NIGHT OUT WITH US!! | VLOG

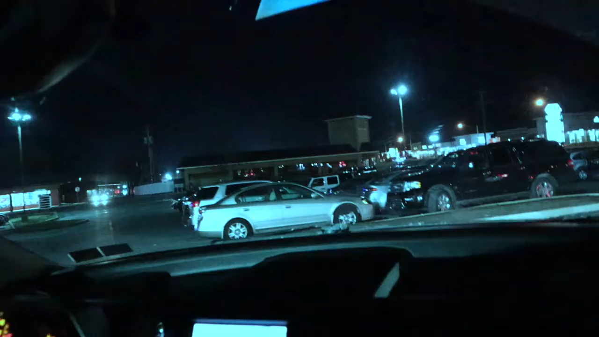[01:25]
But we're not. We actually park far. Don't tell me right now.
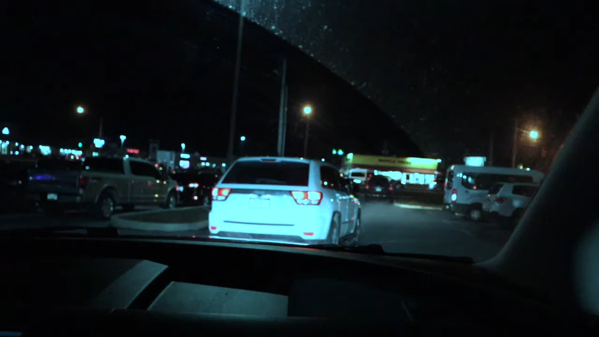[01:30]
Somebody about to grab this Jeep right here. That's okay, though. I think it's a parking spot up there next to the other car, though. Yeah, literally right across from it, so.
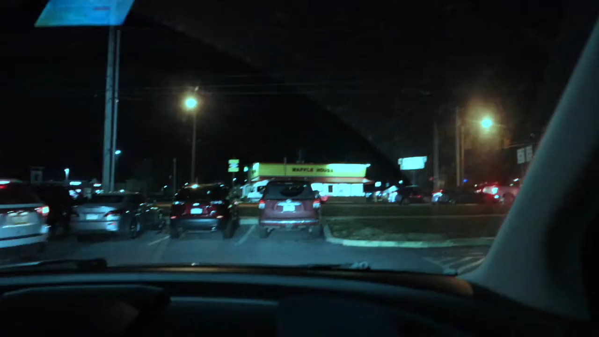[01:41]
But yeah, we're gonna back in, but I feel pressure because the car behind. Oh, wow, okay. What? Man, this Cadillac, though. I know, right? You better whip that in there, girl. I know, I'm scared they're watching me. But yeah, we're at the Olive Garden. This is where she chooses to eat tonight, so this is what we'll be doing. So we're gonna see what they got in store for us. I don't like this. I don't even really mess with Olive Garden like that.